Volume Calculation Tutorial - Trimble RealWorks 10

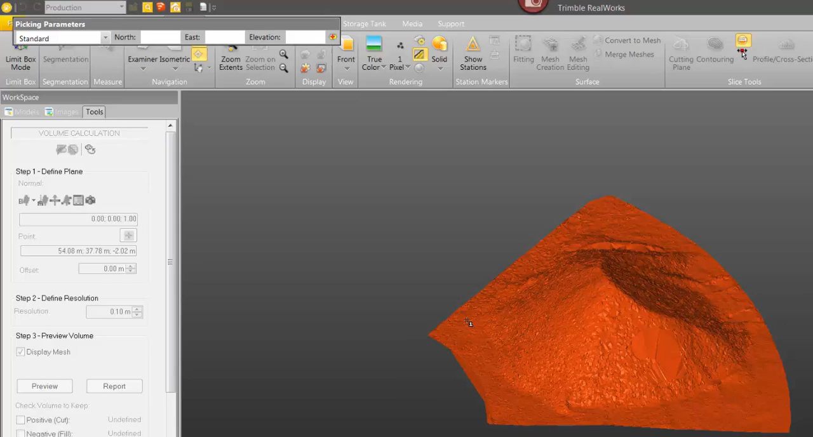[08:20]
One, two, three. That'll work. And let's see how the preview looks.
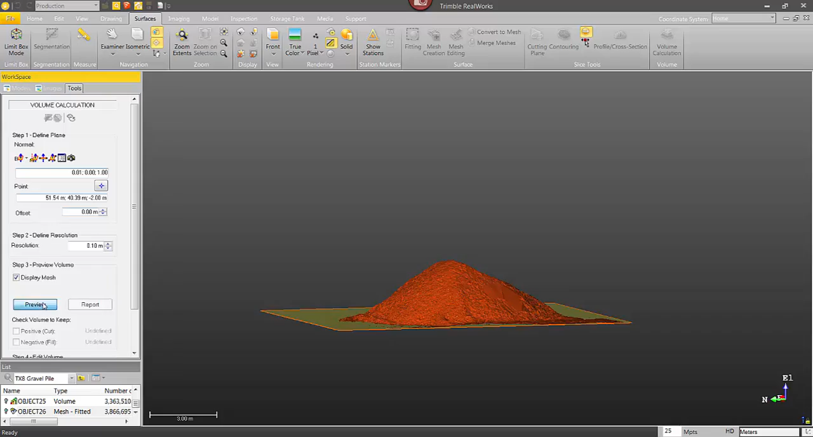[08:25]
Turn off the point cloud and there's our volume.
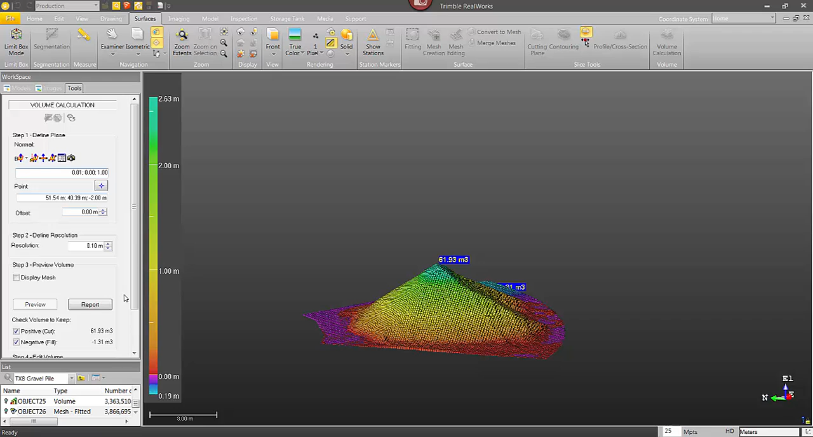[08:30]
It's about the same as last time, slightly different, but we also selected a different area. Okay.
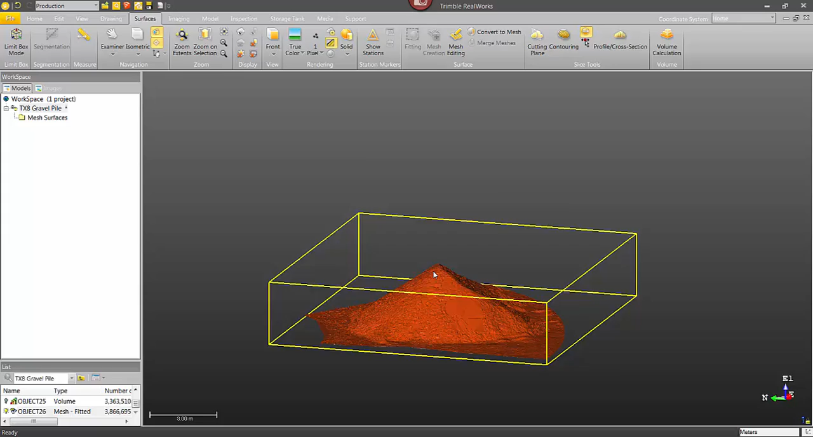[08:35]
One more scenario. You've got a scan before the stockpile and then a scan afterwards.
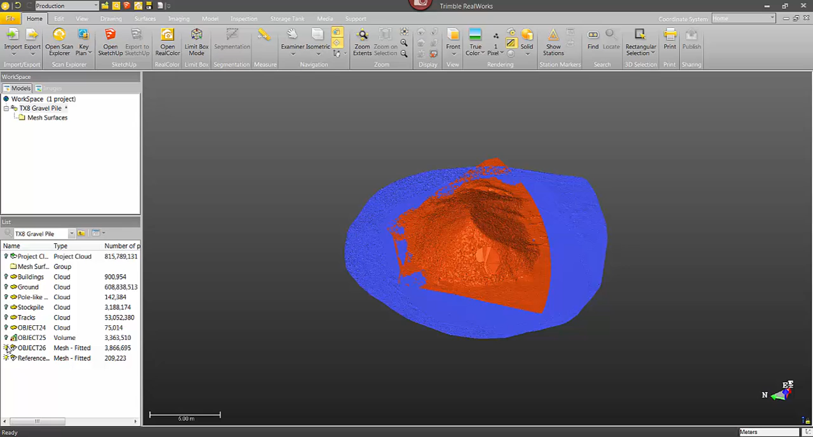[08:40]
In this case, I've created a surface for both. I just need to select them both. Click on one, hold control, click the second, and then open the volume calculation tool.
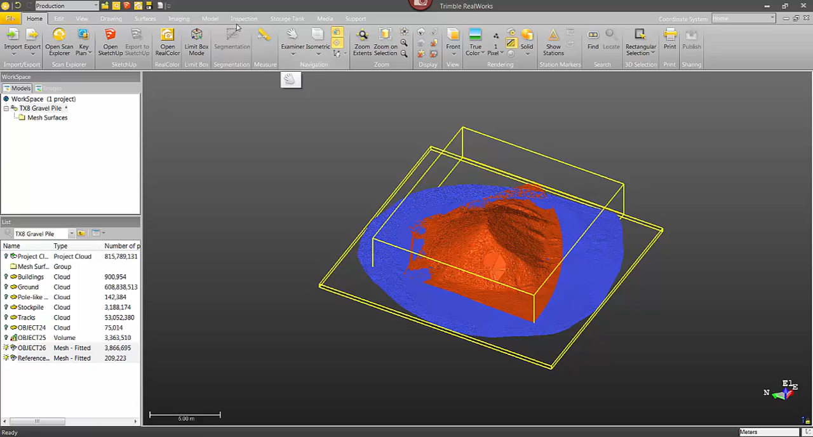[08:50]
Okay. So in this case,
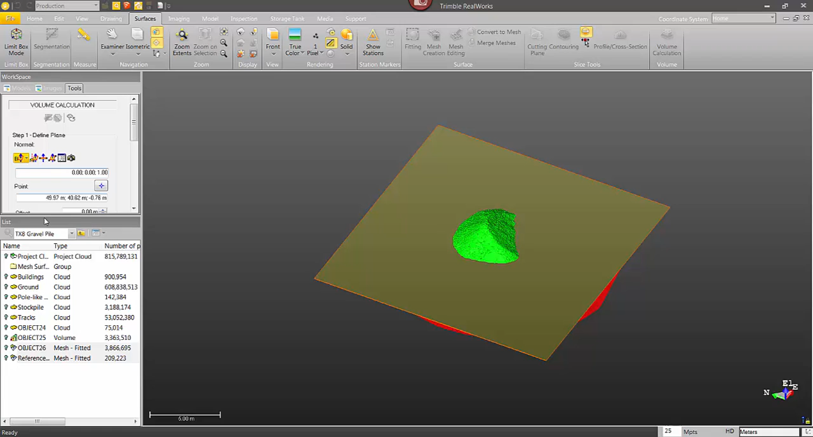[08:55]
the position of the plane isn't really important because I'm in fact calculating the volume from one surface to the other.
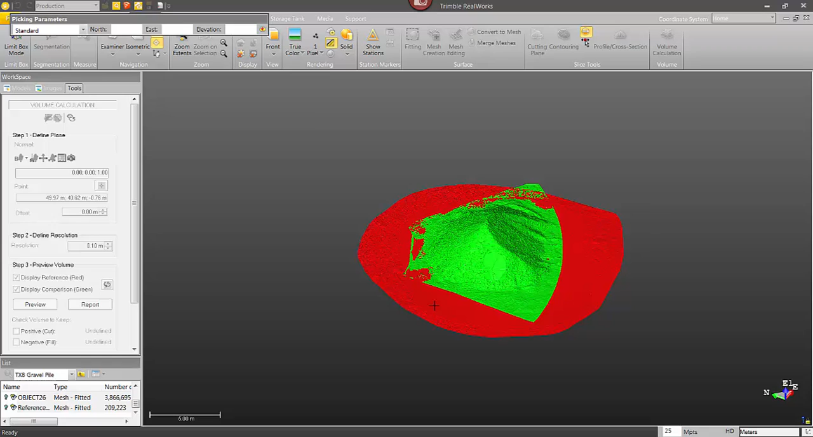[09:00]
So I could put this plane wherever I wanted. It's not going to change the volume.